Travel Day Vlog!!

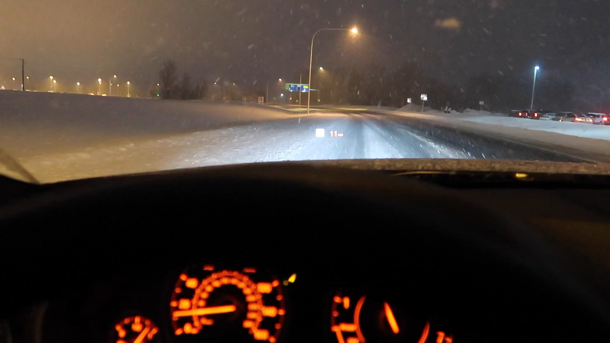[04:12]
fuck zero to 50 in snow like no big deal gosh oh my gosh crazy ass car the speed limit is 50 so yeah spirits in my hands and they won't go